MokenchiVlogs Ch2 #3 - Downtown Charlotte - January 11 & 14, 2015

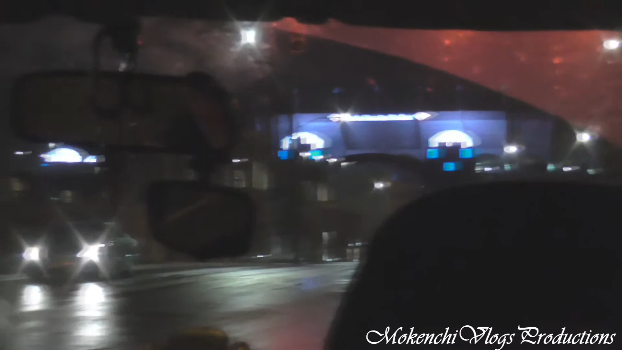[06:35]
yep we are in charlotte all the big buildings and lights